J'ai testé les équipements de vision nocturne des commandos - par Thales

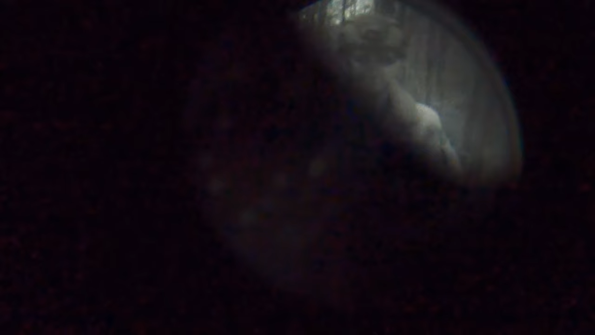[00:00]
les amis ça y est on a testé les jumelles de vision nocturne sort maintenant pour voir ce qu'on voit réellement voilà et la réalité c'est qu'il fait nuit on va vous faire une petite vidéo vous allez voir
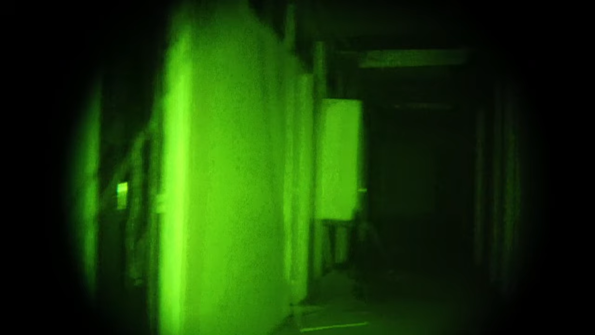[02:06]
ya la deuxième qui s'appelle pour nous nelly et qui répond au programme binix où cette fois il ya deux optiques
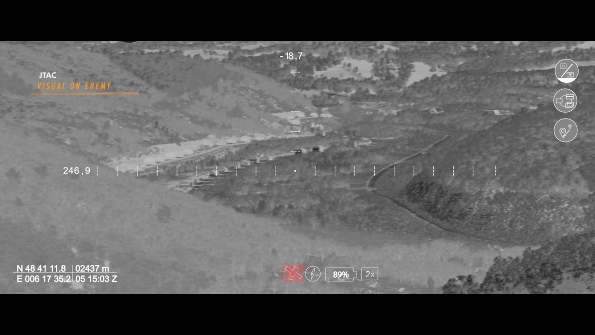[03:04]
nuit ok ou d'extraire les coordonnées d'une cible et encore une fois de jour ou de nuit sert que là je vois voilà je vois en infrarouge c'est ça alors là absolument alors ça permet
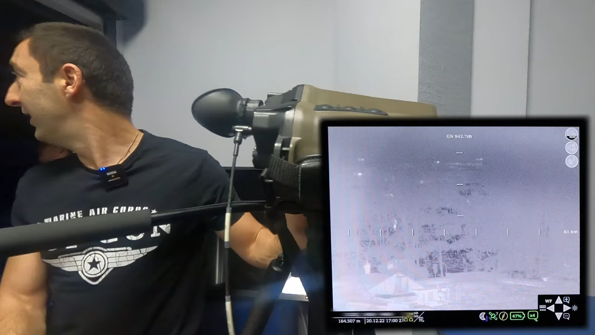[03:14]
de voir on voit bien les points chauds qui sont en fait les personnes qui sont rentrés chez eux ok et les véhicules qui sont en train de partir donc là par exemple je vais essayer de zoomer sur les gens qui sont là ok donc là je vois quelqu'un je vais regarder la télémétrie donc c'est le bouton devant non
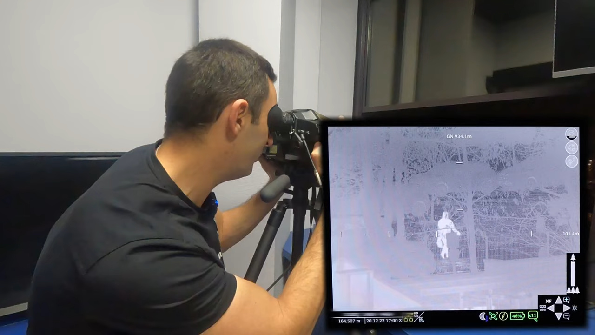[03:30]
c'est le bouton le plus proche de toi ok appuie longtemps tu vois apparaître un cercle rouge et tu lâches alors là je vais regarder à des
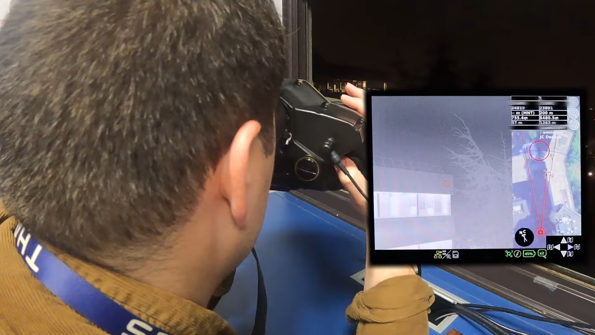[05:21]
exactement donc là je vais prendre trois points dans le paysage donc le mieux c'est de prendre des points de bâtiment ok parce que c'est
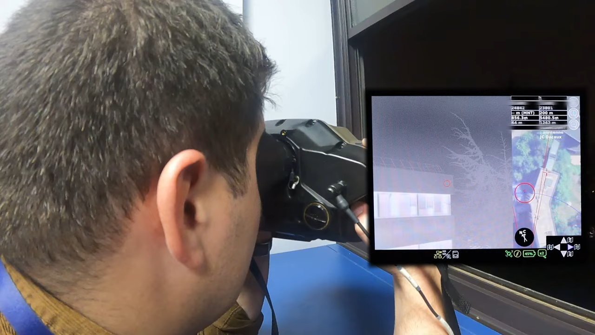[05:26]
facile à retrouver sur une image satellite bah oui donc
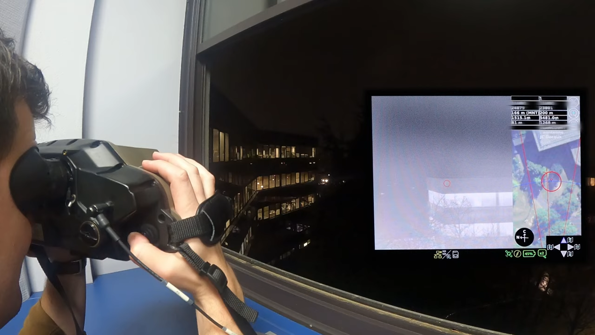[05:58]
gauche et eric va pointer dessus et va dire c'est ce point là que je viens de télémétrer
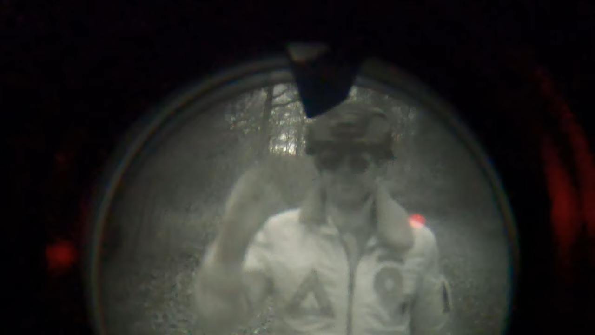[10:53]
ça va c'est relativement léger c'est vrai qu'il faut se faire un peu de muscu de la nuque sur
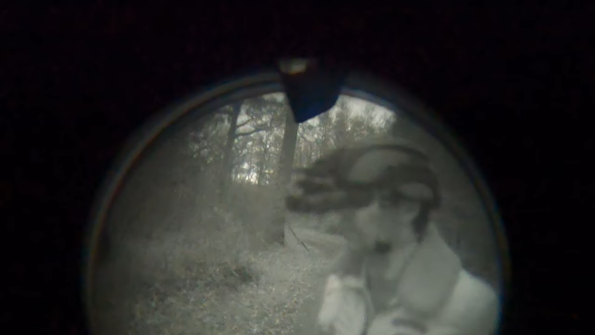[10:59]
le long terme et là la perception qu'on a en plus à super long défense
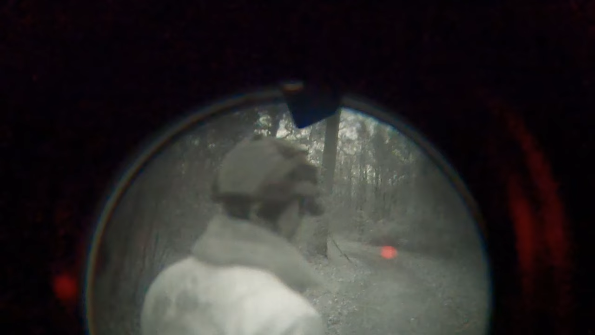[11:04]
on dit bonjour la caméra sous jvn jour la caméra c'est incroyable on a une vision
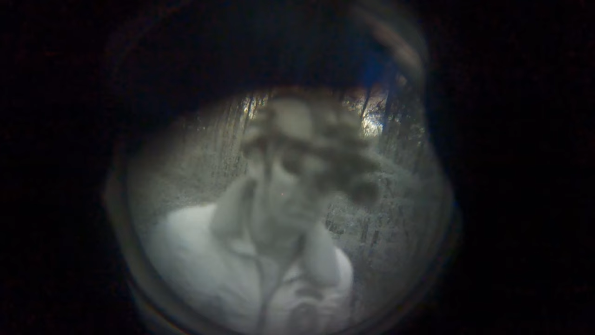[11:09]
c'est parfait il fait jour c'est vraiment incroyable il fait pas jour je montre à tout le monde la signature thermique qui apparaît en surbrillance dans l'intensification de lumière de la jumelle de vision nocturne
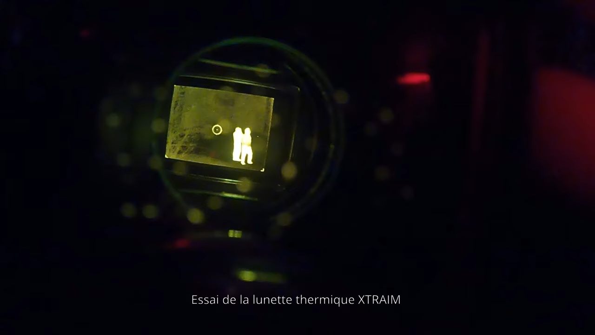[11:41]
oh bah voilà un peu loin ah bah alors là immanquable